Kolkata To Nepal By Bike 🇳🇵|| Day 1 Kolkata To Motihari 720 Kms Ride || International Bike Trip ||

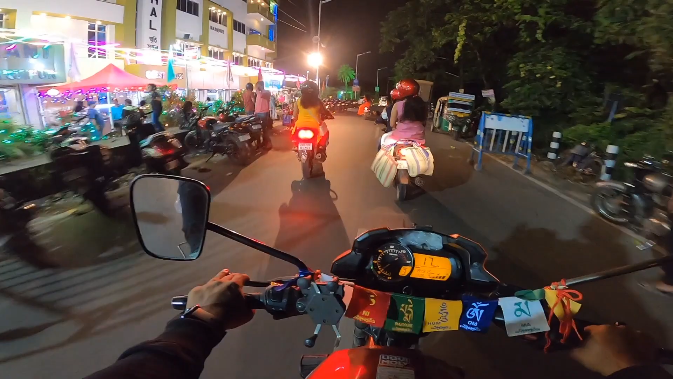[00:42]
ফাইনালি অনেক অপেক্ষা করার পর আলটিমেট আজকে দিনটা এসে গেছে, বেরিয়ে পড়েছি। এখন ঘড়িতে বাজে 8:46।
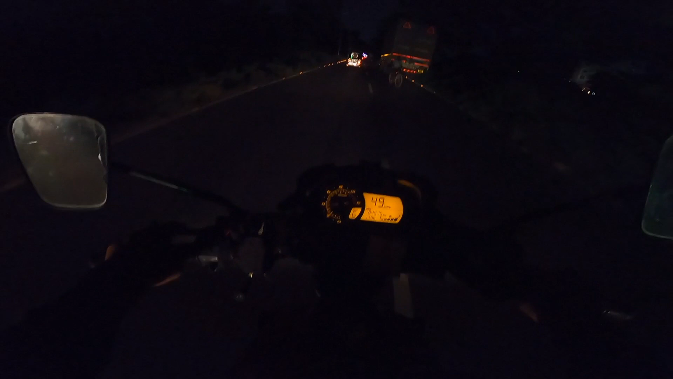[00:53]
আমার সঙ্গে আরেকজন আছে, আমার বন্ধু সুকান্ত, আরও দুজন ওয়েট করছে গড়িয়া ঢালাই ব্রিজে। চলো, লেটস গো।
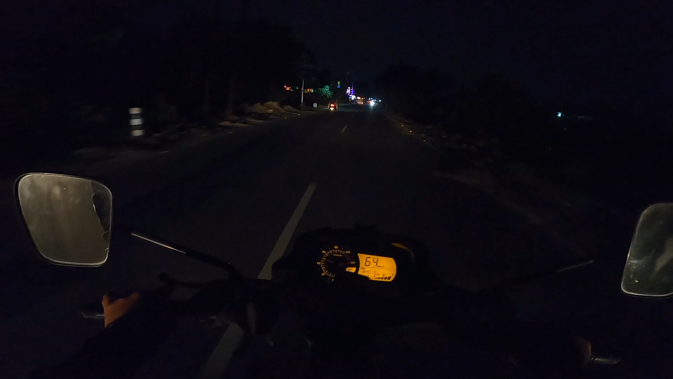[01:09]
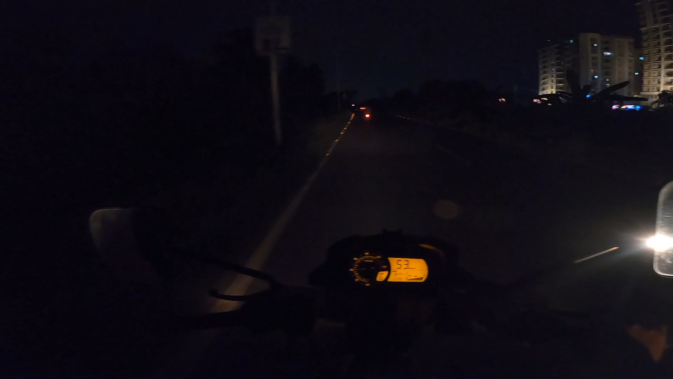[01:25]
আকাশে অল্প অল্প বিদ্যুৎ চমকাচ্ছে, জানি না বৃষ্টি হবে কি না, ঠাকুর ঠাকুর করে যাতে বৃষ্টিটা না হয়। হলে আর কি করা যাবে, কিছু করার নেই, বেরিয়ে যে গেলে পড়েছি, সব কিছু ফেস করতে হবে।
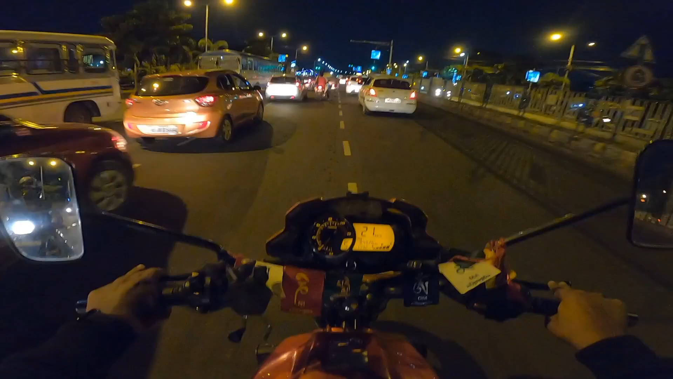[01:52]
সেকেন্ড হুগলি ব্রিজ চলে এসেছি, এবার কলকাতা থেকে বিদায় নেওয়ার পালা 9 দিনের জন্য।
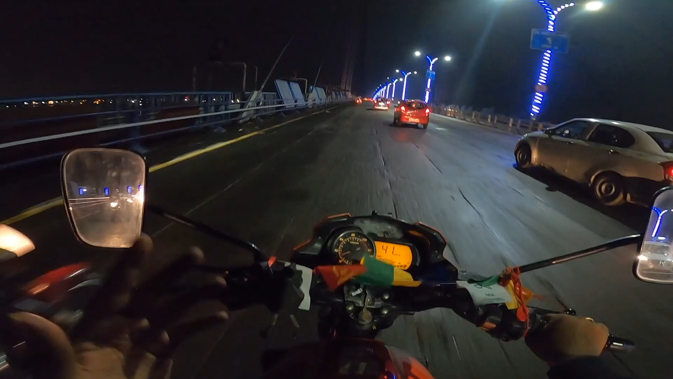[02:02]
মনটা খারাপ লাগে, 9 দিন পর আবার আসবো। নেপাল যেতে আমরা যে রুটটা ধরছি ওটা হচ্ছে কলকাতা থেকে বেরিয়ে দিল্লি রোড ধরে ডানকুনি হয়ে
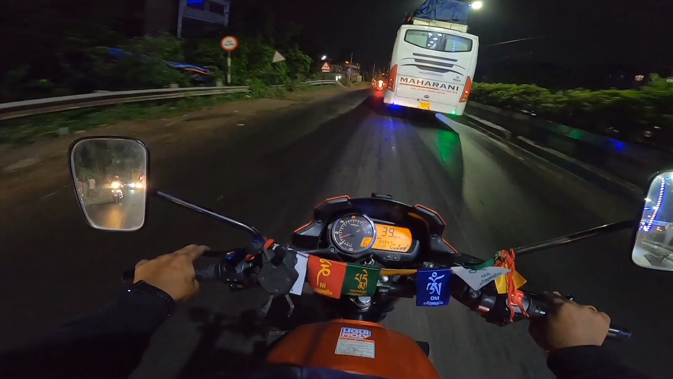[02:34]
কোনো একটা জায়গা আছে গিরিডি বলে, ওখান থেকে সোজা যাব আমরা মুজফ্ফরপুর।
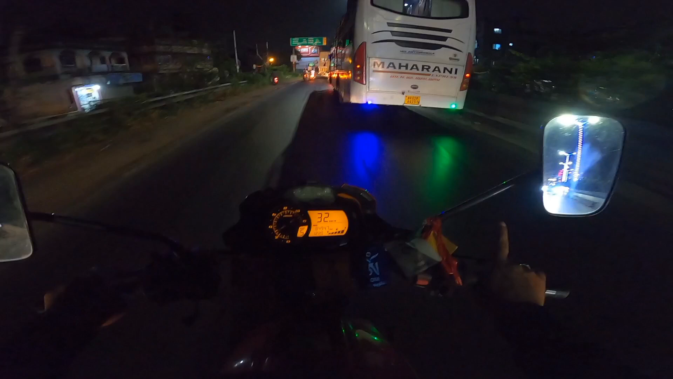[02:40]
এই এই বাসটা দেখো সামনে, এই বাসটাও যাচ্ছে বিহার, মানে আমরা যে রাস্তা দিয়ে যাব এই বাসটাও সেই রাস্তা দিয়ে যাবে।
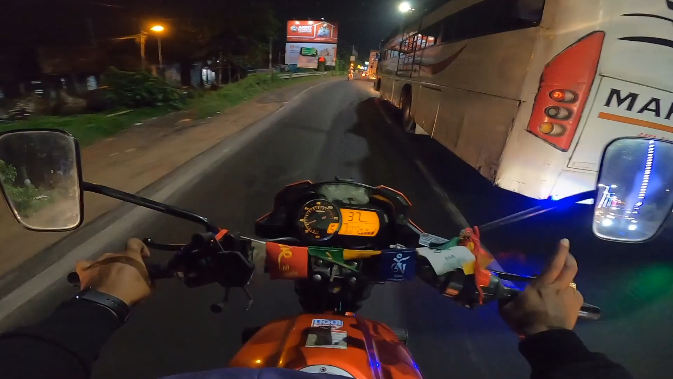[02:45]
ওয়া ওয়া ভাই ওয়া, এই বাসটার পিছনে দেখা আছে পাগল বাবা ট্রাভেলস, পাগল বাবা ট্রাভেলস, পুরো চরম। এ ভাই ভাই সাহ,
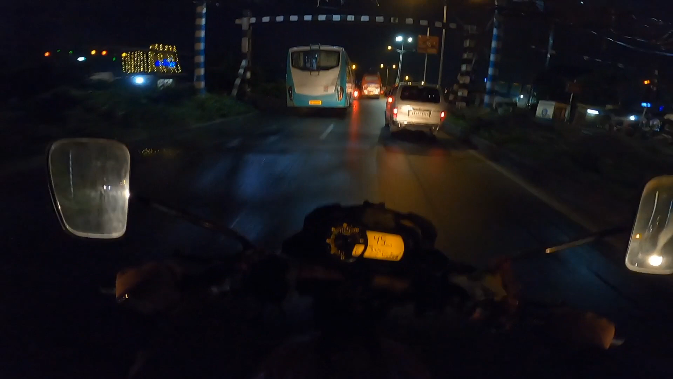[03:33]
আর একটু হলে উপরে টাচ খেয়ে যেত, ওই বাসে যে উপরে লাগেজটা বাঁধা আছে, আর একটু হলে উপরে রেলিংয়ের সাথে টাচ খেয়ে যেত। চলে এসেছি ডানকুনি, ডানকুনি টোল প্লাজা।